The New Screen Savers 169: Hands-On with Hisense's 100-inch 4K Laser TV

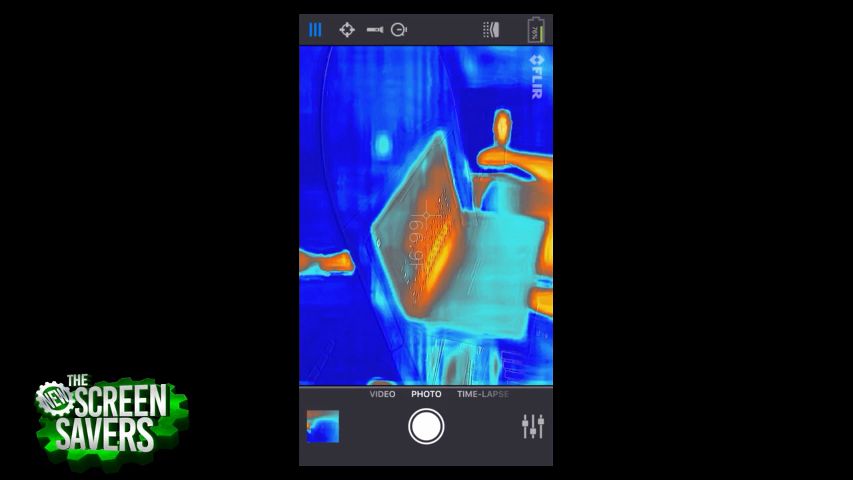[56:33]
Yeah, I mean, the hot spots, the screen. Well, and me.
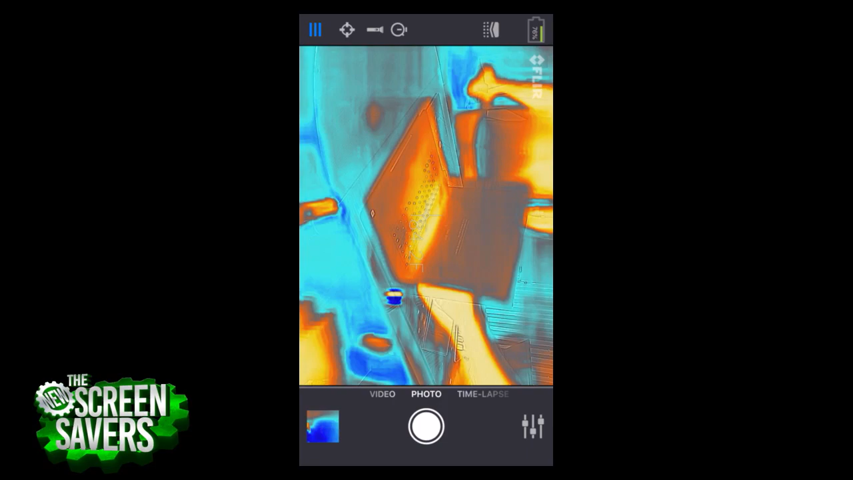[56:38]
But I don't see, let's look at the bottom of it. I don't see a lot of heat on this thing. And do you hear of really audible fans?
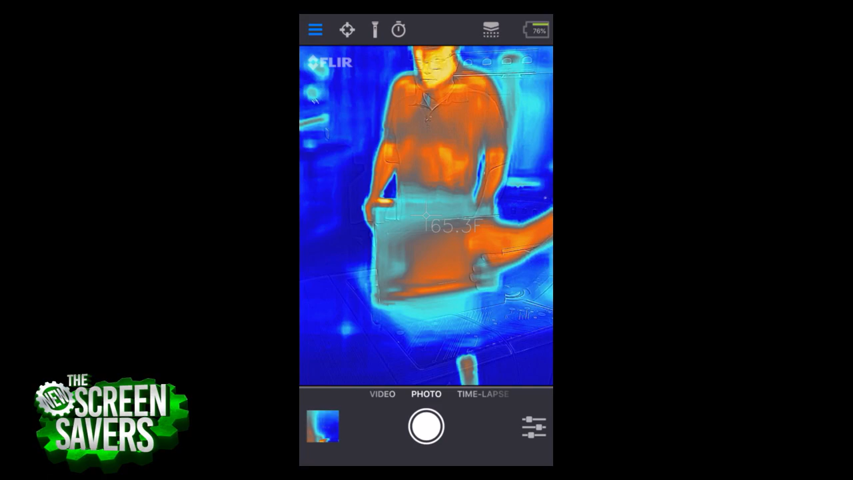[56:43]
I don't. And I think that's one of the things you want. That's 160 degrees on the bottom here, according to our FLIR camera. That's relatively quiet. But it is very quiet.
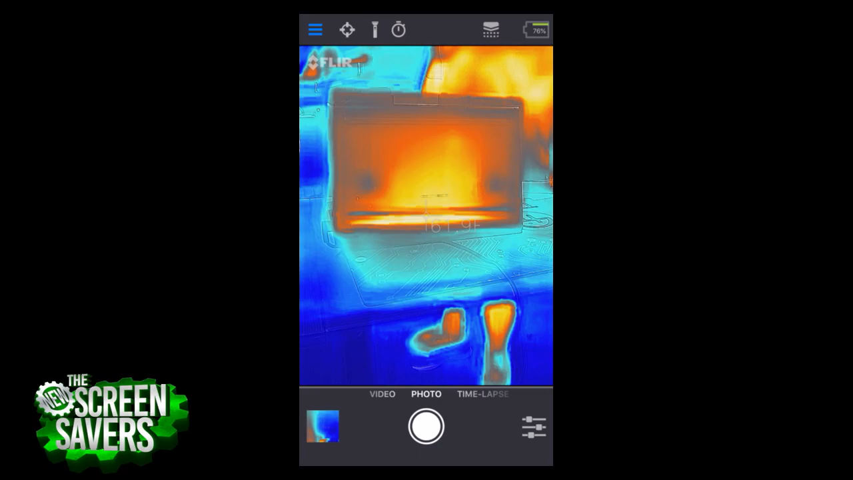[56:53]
So this thing is working. Edge lit, apparently from the bottom. When you were looking at it with the FLIR, you can tell on the screen itself.
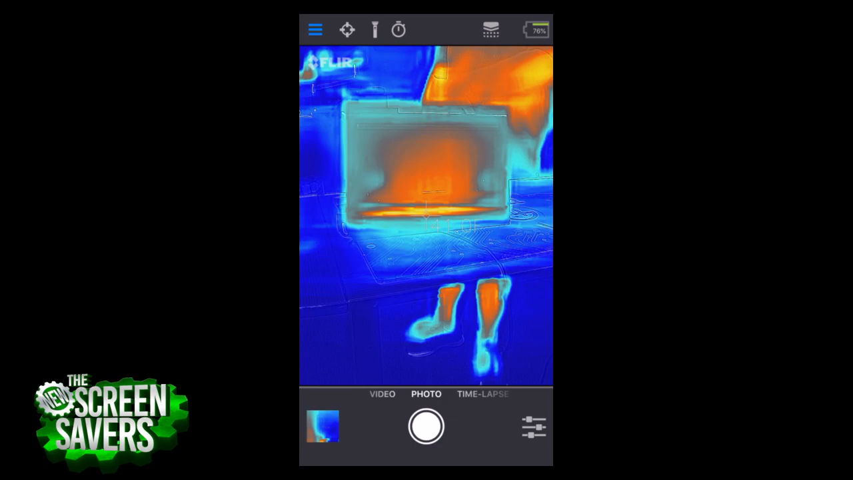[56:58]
The main glow. Oh, you're so smart. Look at that. So the fact that this is completely glowing all the way around.
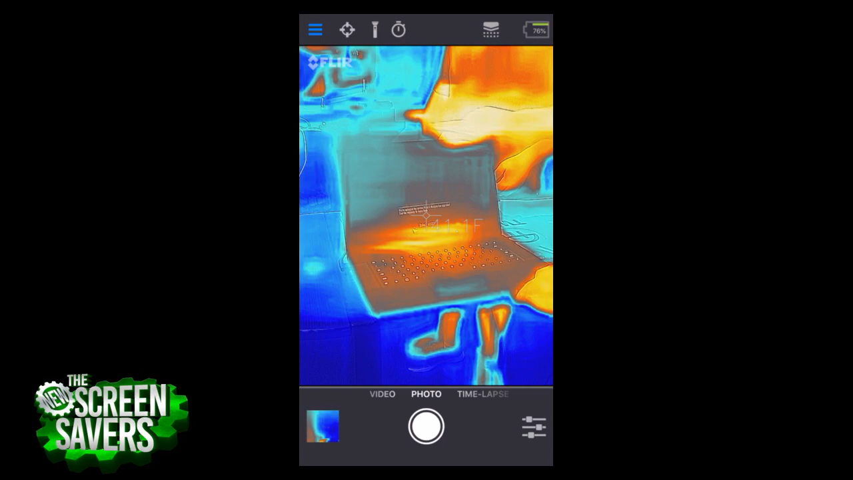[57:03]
Oh, now the keyboard's starting. Well, just at the bottom, you can kind of see. There it is.
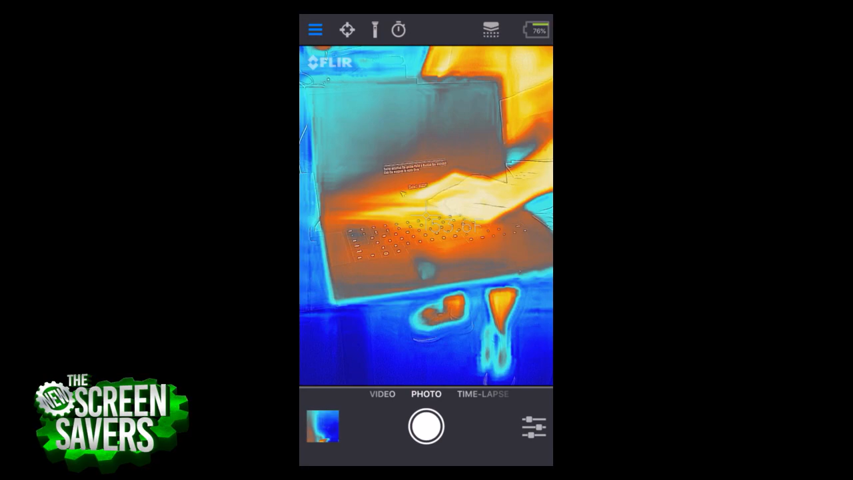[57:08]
That's probably edge lit along the bottom and then reflected as such to make the whole screen light up.
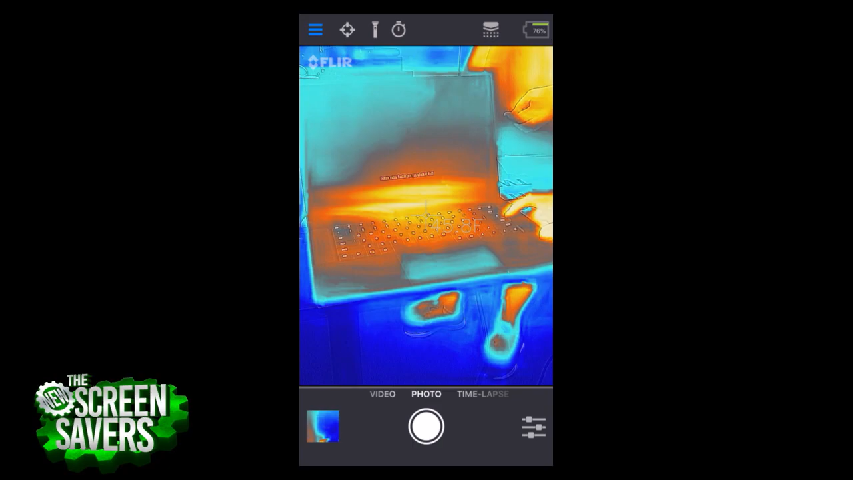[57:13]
What are you doing? It's getting hotter and hotter and hotter. Are you doing anything on the FLIR? All right. Well, I guess as the game begins. Doesn't that look nice?